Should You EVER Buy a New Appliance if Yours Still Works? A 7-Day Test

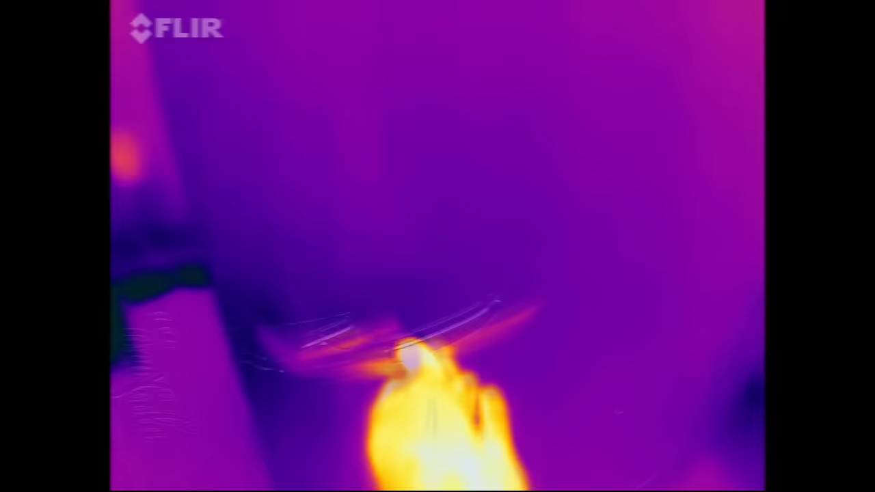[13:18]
Using the IR camera, we can see changes in the temperature on each of the four refrigerators. The old GE has or is around 70 degrees Fahrenheit on the front of the unit,
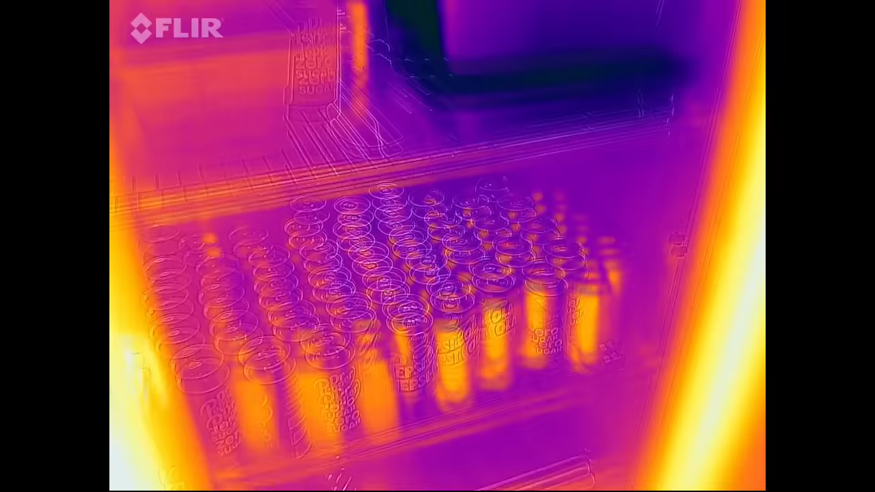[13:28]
and as we open it up, the temperatures vary a little bit on the inside based on location.
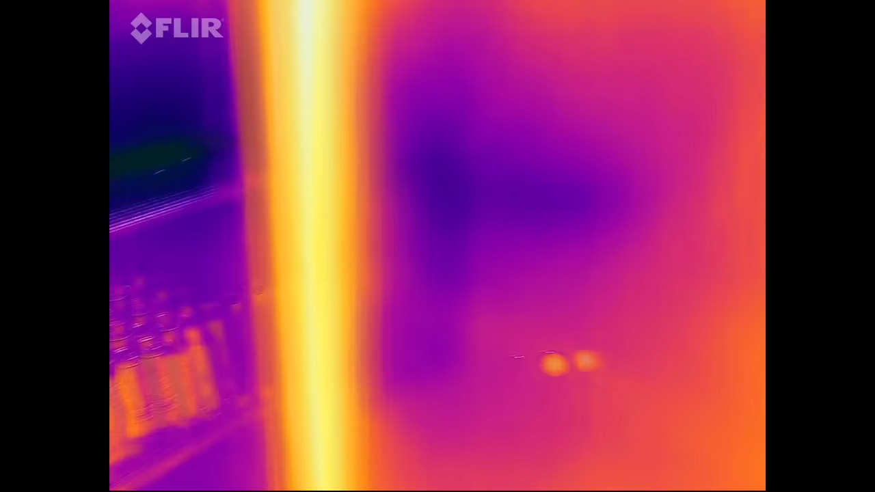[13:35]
Sadly, the display on this IR camera doesn't show the temperature overlay for some reason, but you can see the darker colors on the ice area by comparison to the rest of the refrigerator.
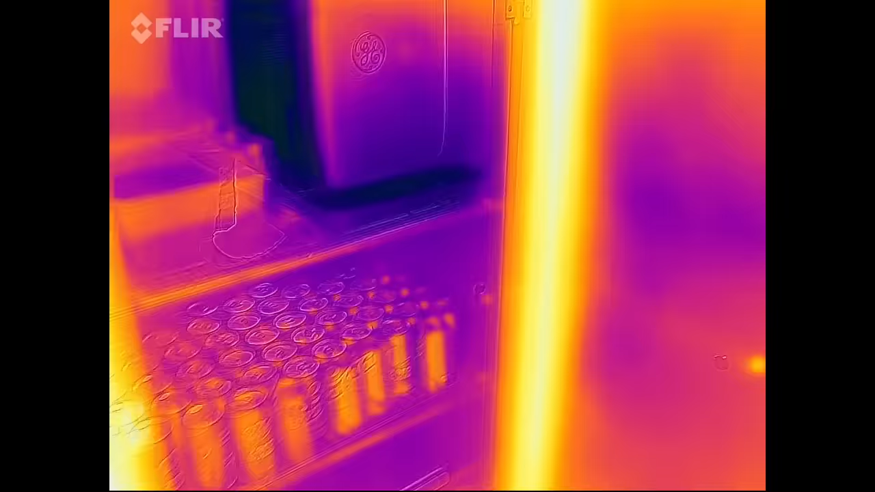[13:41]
The new GE refrigerator runs about 73 degrees on the outside, which tells me that the insulation is a little bit better on the newer refrigerator.
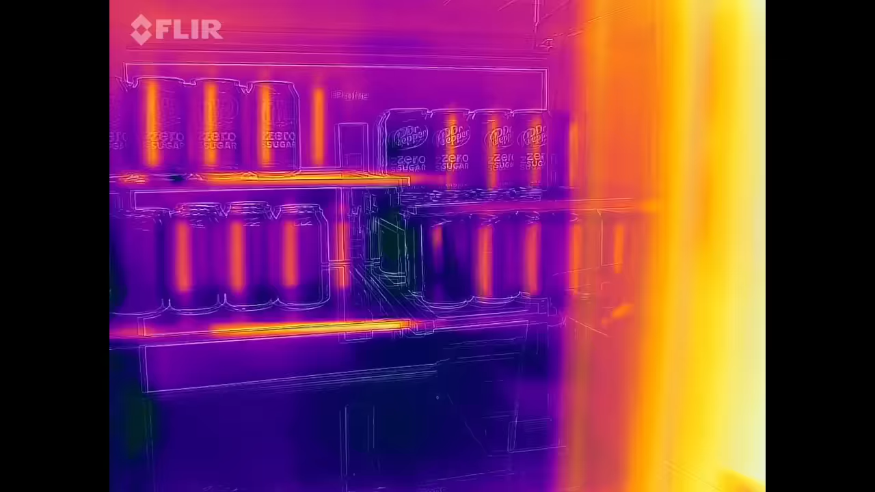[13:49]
Of course, it should be keeping the cold air inside,
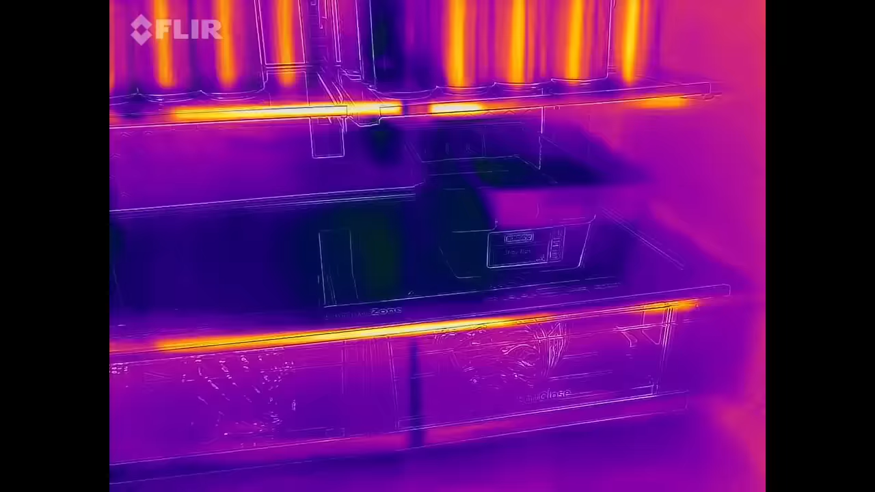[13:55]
although the areas around the door seals are a little bit colder between five and seven degrees Fahrenheit.
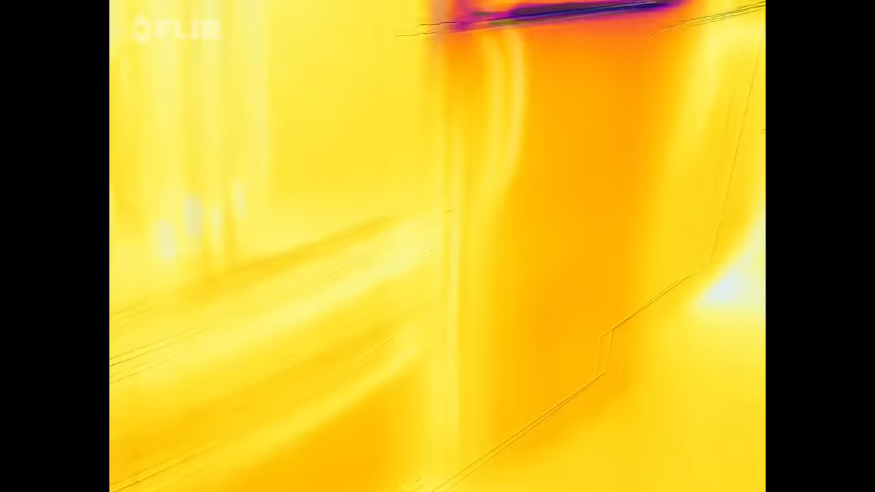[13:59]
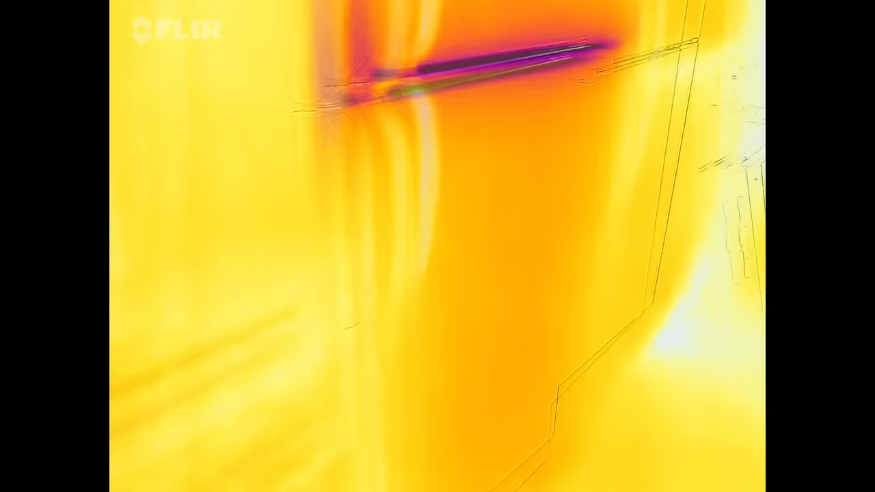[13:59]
Now, on the 1999 Frigidaire here, this is where things get bad, and this is important to know on older refrigerators.
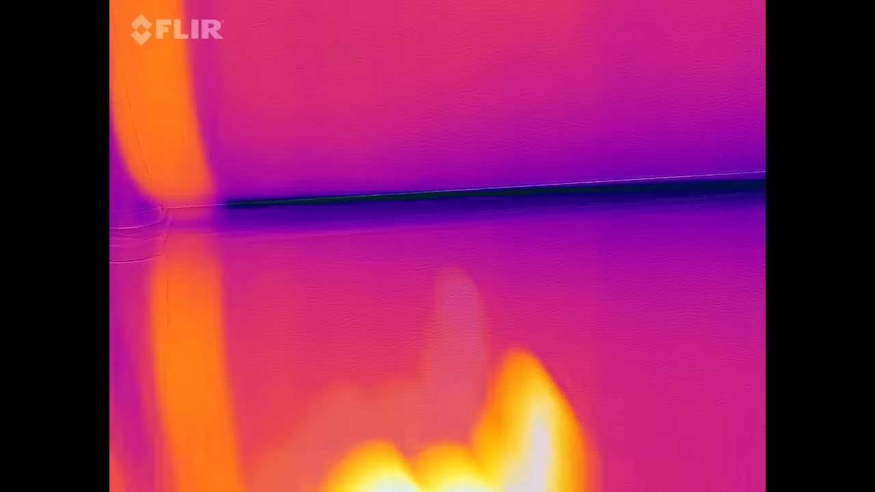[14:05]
You can see that there's a major leak on the IR camera between the gaskets. This is probably one of the reasons that the refrigerator is consuming the most electricity,
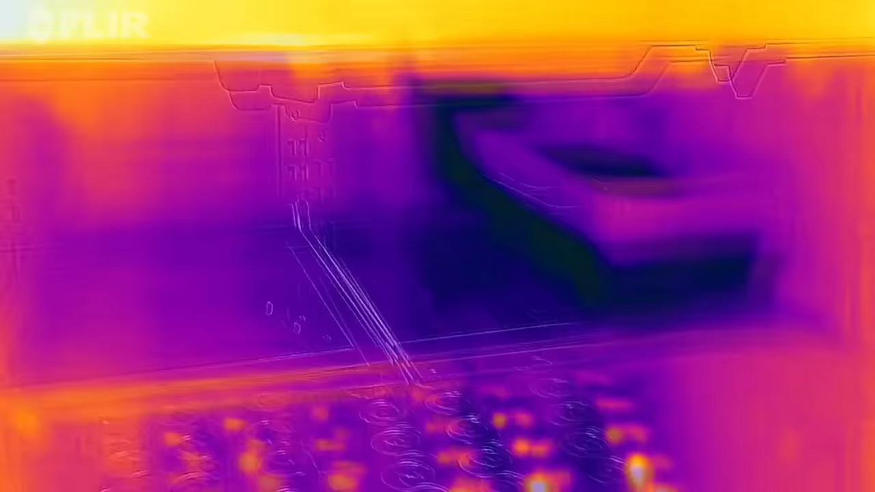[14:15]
and as time goes on, most average refrigerator gaskets will see some form of leakage.
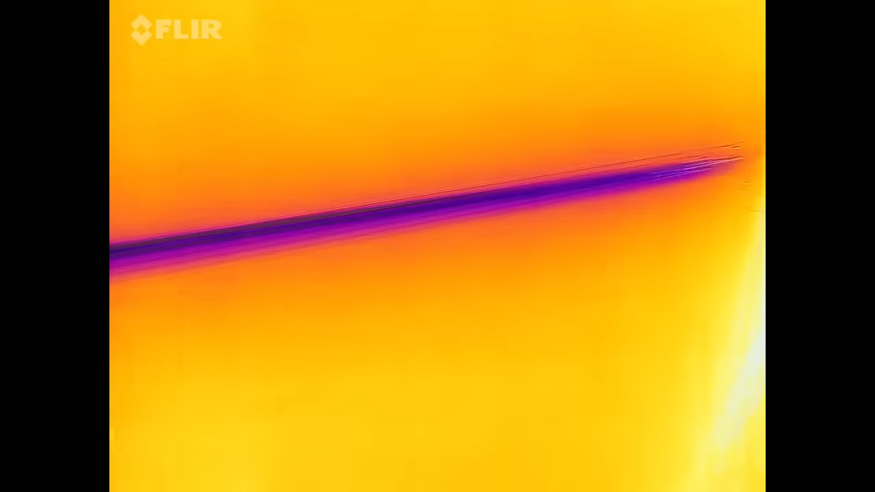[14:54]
Finally, the new Whirlpool refrigerator is the exact opposite on this IR gun.
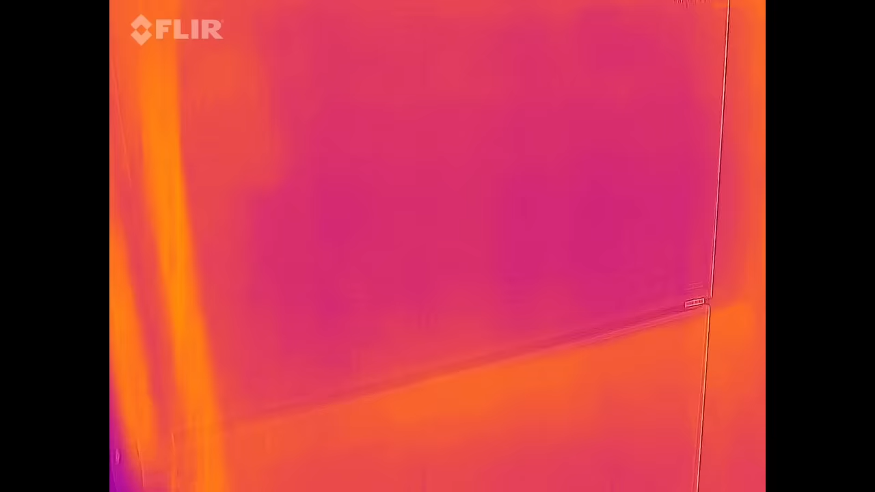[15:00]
The doors are actually kind of warm in between, and that's because of some of the differences between a modern refrigerator. It uses waste heat from the copper condenser coils to
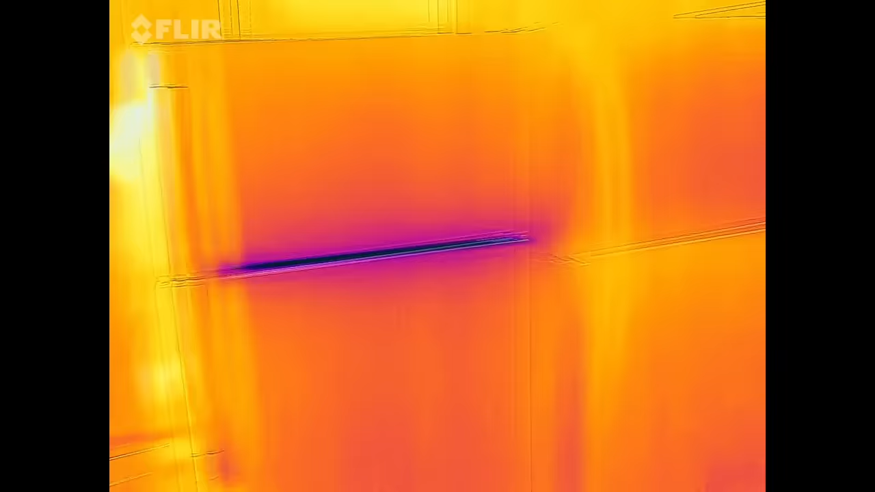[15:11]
generate heat to keep that door clear and frost-free without using any electricity,
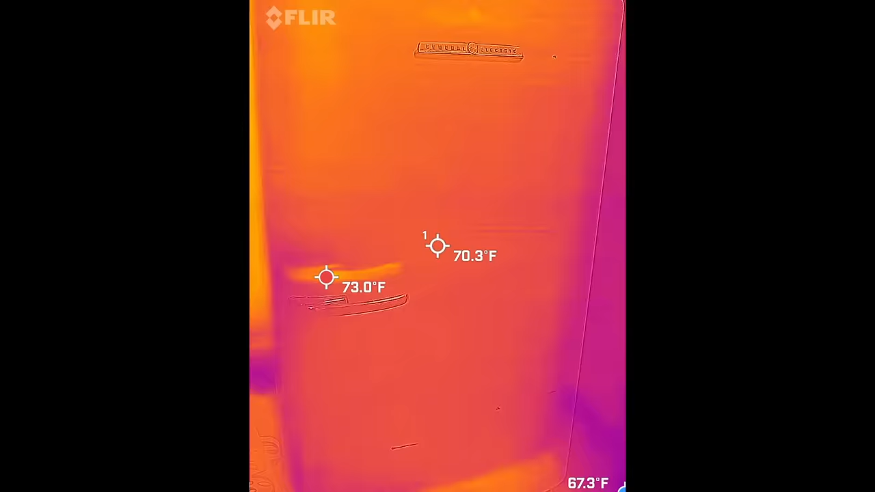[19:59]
Another thing we saw, the insulation,
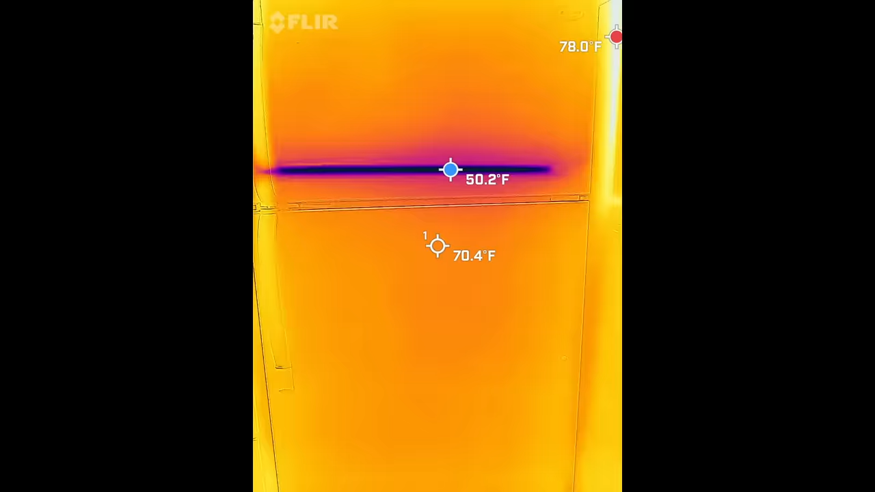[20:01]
On screen: spot 70.4°F
which keeps the cold air in your refrigerator and the
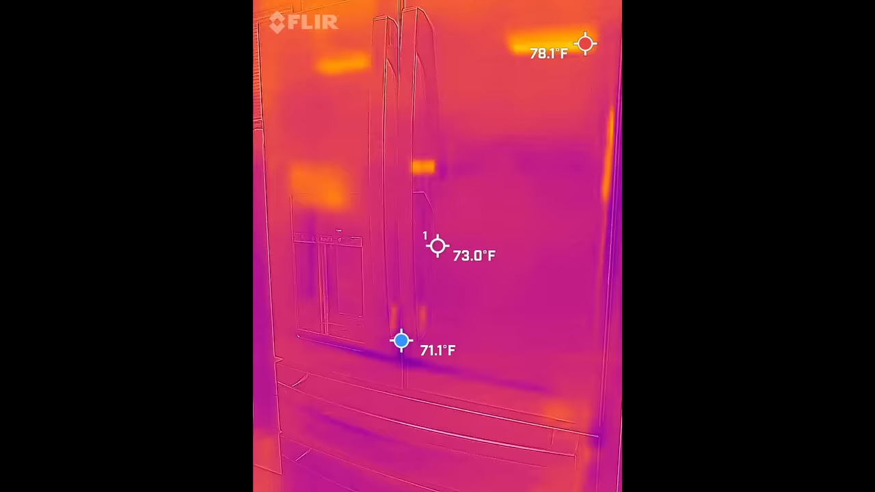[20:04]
warm air out has improved significantly over the years.
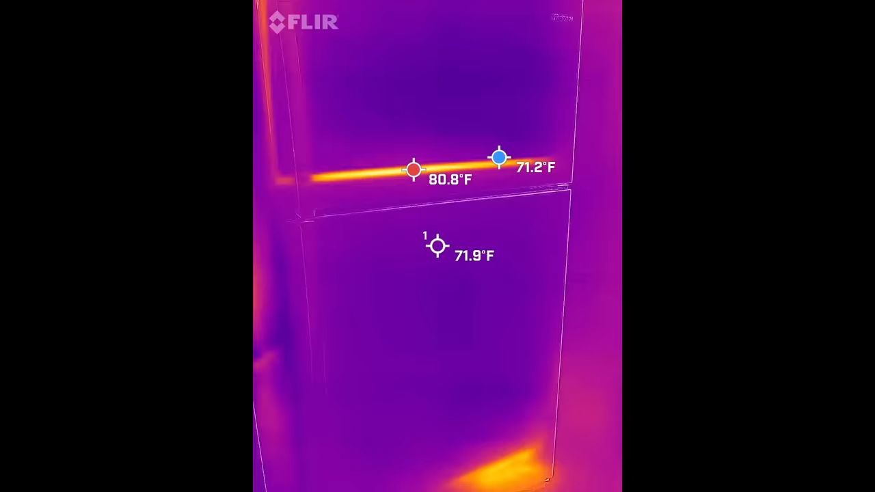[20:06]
On screen: spot 71.9°F
Insulation improvements have helped make refrigerators carry more food versus their size.